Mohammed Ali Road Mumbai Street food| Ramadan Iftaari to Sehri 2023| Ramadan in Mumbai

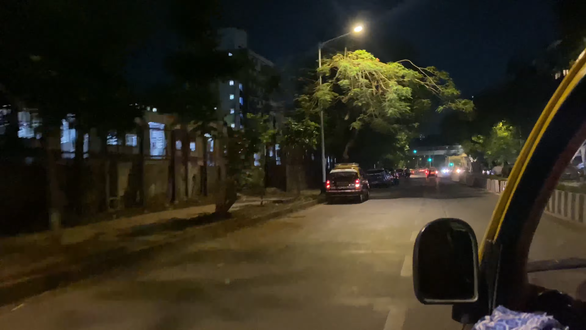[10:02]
We are going to church gate station. We are going to church gate station. This is Mumbai night. This is very beautiful. This is VT station.